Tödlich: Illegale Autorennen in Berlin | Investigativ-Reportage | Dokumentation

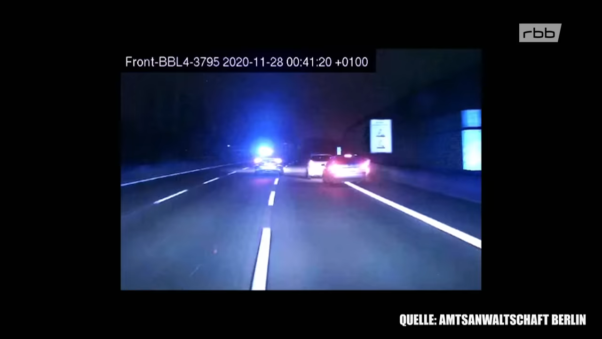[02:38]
Seitdem sind illegale Autorennen eine Straftat. Auch hemmungslose Polizeifluchten zählen dazu.
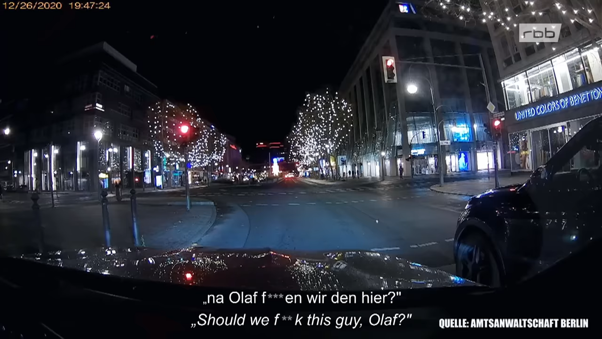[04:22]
Der Gegner scheint gefunden. Townsendstraße, zweiter Weihnachtsfeiertag 2020.
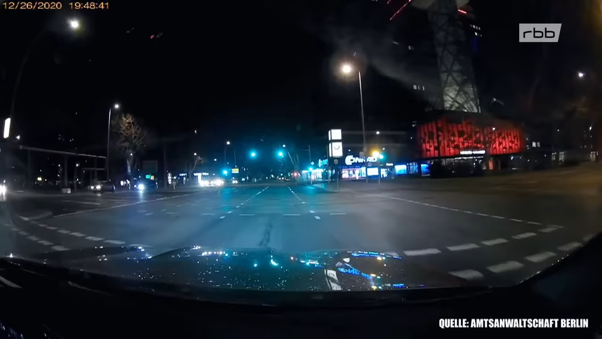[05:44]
Nullendorfplatz, das Rennen beginnt. Der eigentliche Kick, wo man komplett ausschaltet, ist wirklich ab dem Moment, wo man halt Vollgas gibt.